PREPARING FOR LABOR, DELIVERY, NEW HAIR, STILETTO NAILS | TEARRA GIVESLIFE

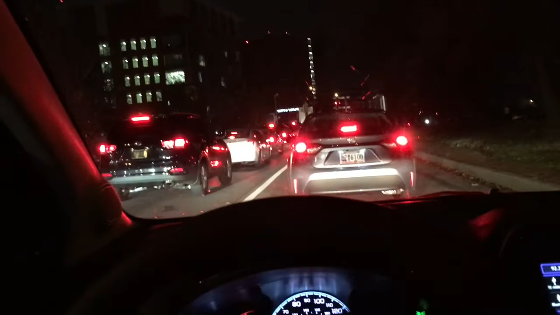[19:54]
Toad job is going to be stuck in traffic, even just a little bit minute late. Yep. Stuck in traffic, but I'm like two minutes away. But this traffic will make it like 10. I'm just trying to get there so I can go to the vending machine.